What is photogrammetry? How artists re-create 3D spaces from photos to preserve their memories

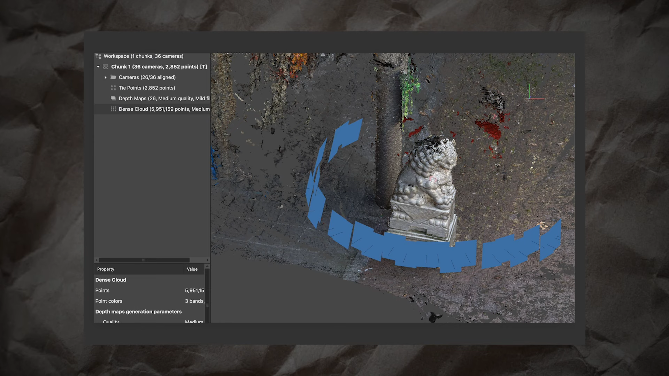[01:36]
A lot of the way photogrammetry is traditionally used is for archaeology.
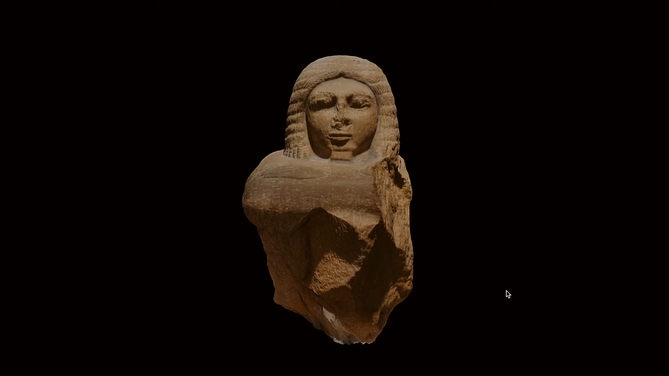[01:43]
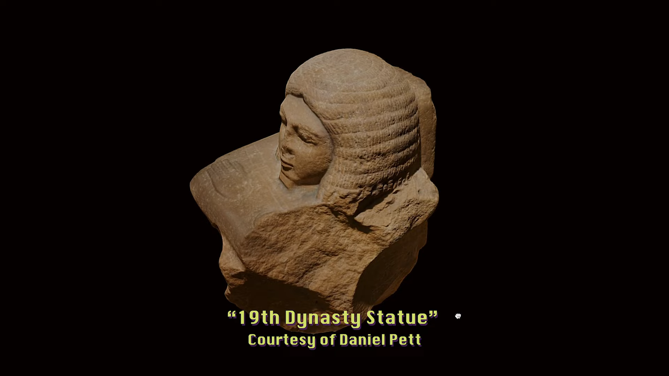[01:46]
Based on photography of like, you know, a very fragile artifact, item, location that you maybe can't touch or extract,
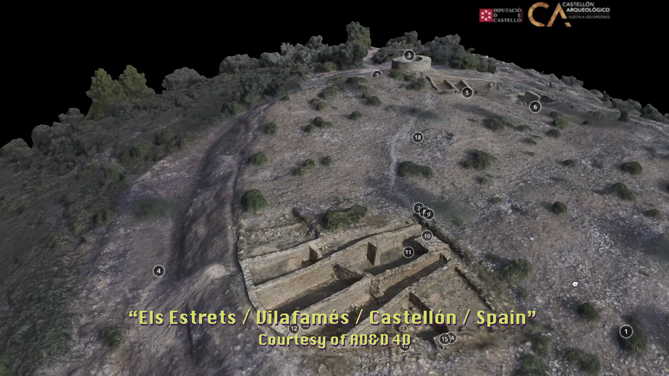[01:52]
that people will 3D scan it just to like have that model that you can then,
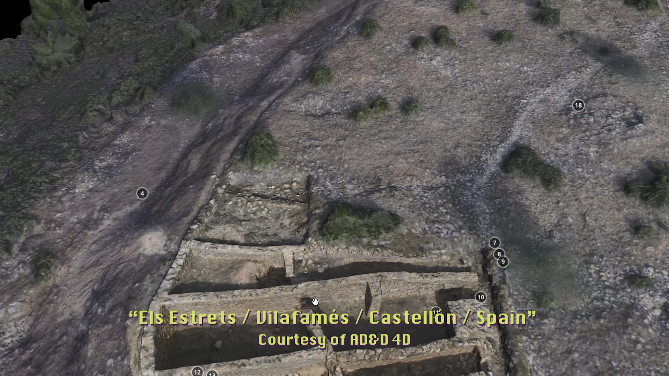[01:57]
you know, investigate a bit further.
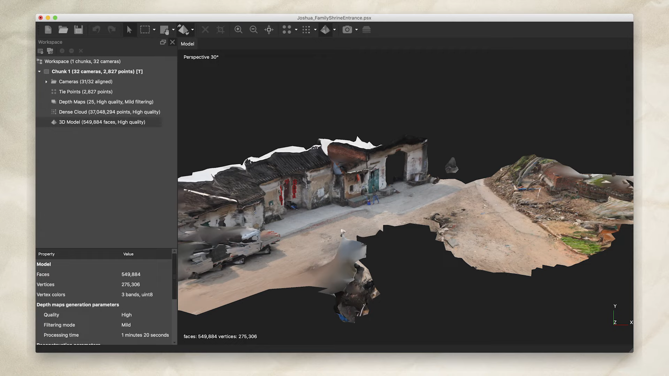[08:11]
And we kind of did this experiment where we actually saw these old archival photos come to life into this model.